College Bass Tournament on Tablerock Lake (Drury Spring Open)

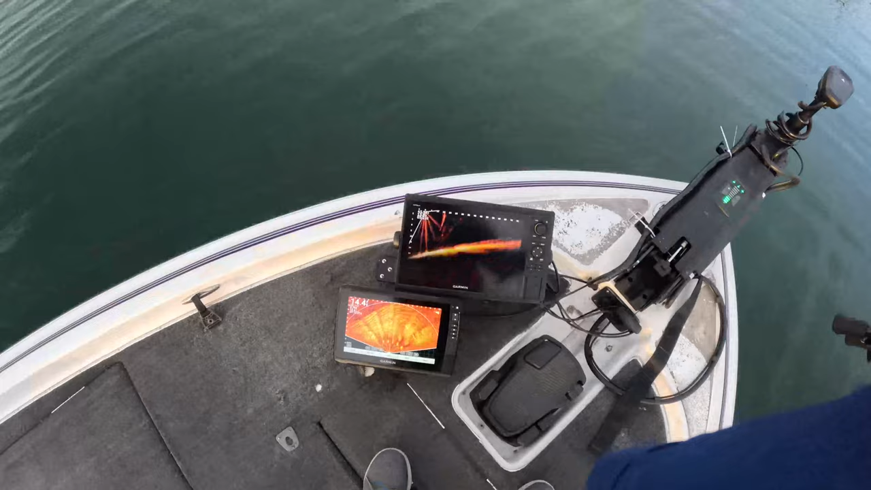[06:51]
Also, we got the dual live scope set up over here. Look at that. Pretty fancy.